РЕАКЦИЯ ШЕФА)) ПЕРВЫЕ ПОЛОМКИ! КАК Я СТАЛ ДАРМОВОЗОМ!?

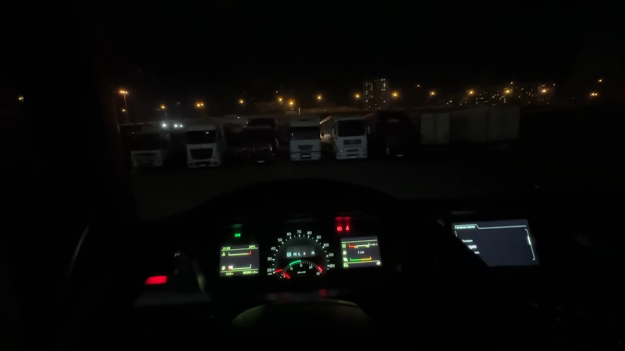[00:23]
Сертолово на Подольск. И вот, выдвигаемся ближе туда. Связался с шефом. Он вроде как на базе сегодня. Допоздна у нас. Может быть, сейчас заеду в гости. Посмотрим. Или уже завтра утром заеду. Посмотрим его реакцию. Что он вообще скажет по машине. Да и так, все там так. Что это у нас? Гур подбывает.
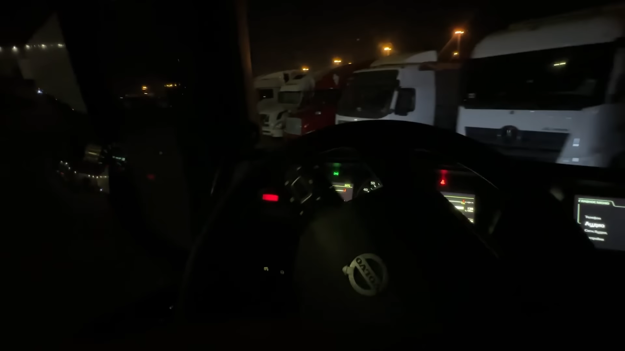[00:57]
Оп, на габаритах мы едем. Фары. Фары не отрегулированы, да? Или отрегулировано, не пойму.
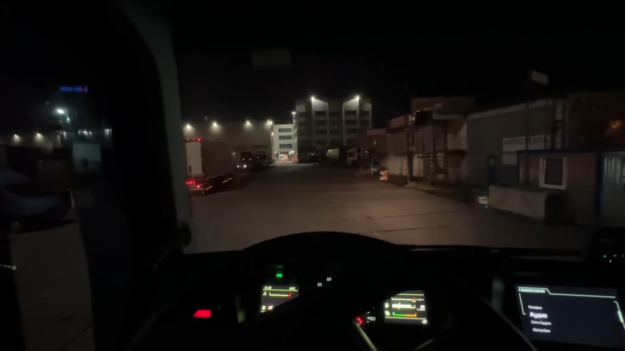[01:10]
Нет, правое в небо светит. Так, а что у нас? Туманки только на фарах, что ли, загораются, да? Короче, суета. Ладно, разберемся, отрегулируем фары. Заодно сейчас посмотрим по моментам, каким. В общем, сходил тут в дагестанскую кухню, я так понял. Вон там он, на выходе бомба.
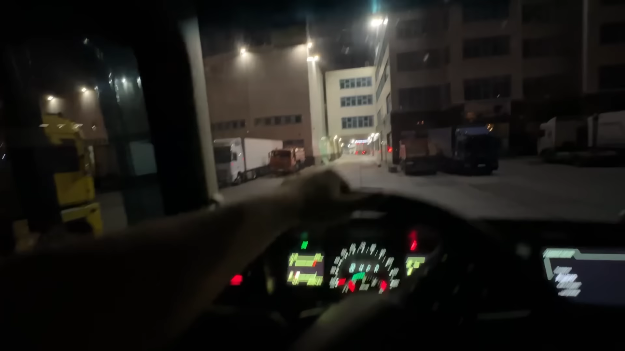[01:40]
Покушал хинкал 800 рублей. Сейчас на выезде, там на шиномонтаж заедем, протянем все колеса. Наверняка, скорее всего, их снимали же, ставили новую резину. Протяжку надо по-любому сделать. Слушайте, ну гур подвывает, что-то не выл. Надо будет посмотреть, что там. Может, жидкость залить надо, ушла.
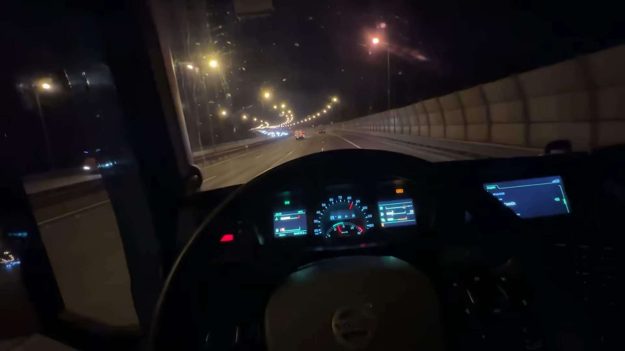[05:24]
Встанем, как в компьютере полазим. Лампочка по топливу. Я планирую заправиться, как загружусь, на Московском шоссе, на Татнефти.
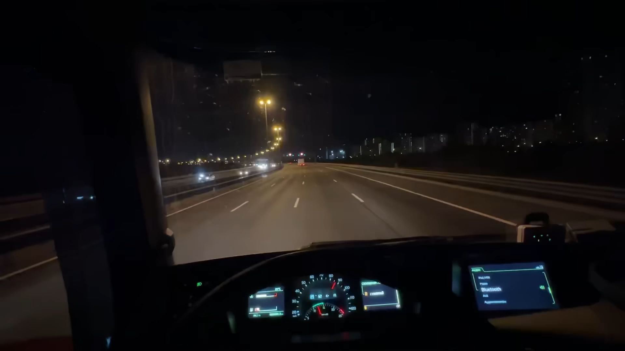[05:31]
Все, ребята, выдыхаем. Это чек по уровню топлива. Я уж распереживался в суете. Так, немножко настроение поднялось. Ну, можно и тут заправиться, ребят. Но тут уже на 2 рубля дороже топливо. То все, я как смотрю еще по приложению. Получается, мы можем хоть на этом заправиться, на Шелле, но бывшем это любая заправка, в принципе, там практически они все есть.
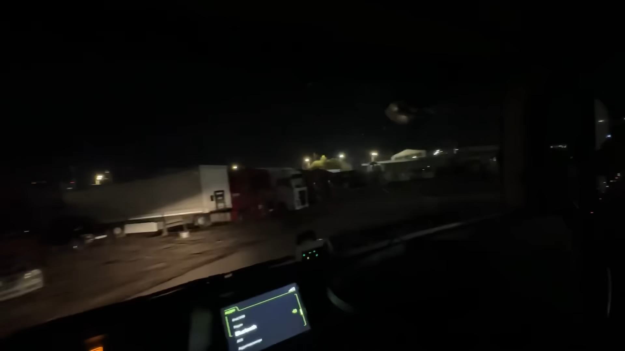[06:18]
Вот и заехали в гости к шефу. Магнум. Жалко, темно.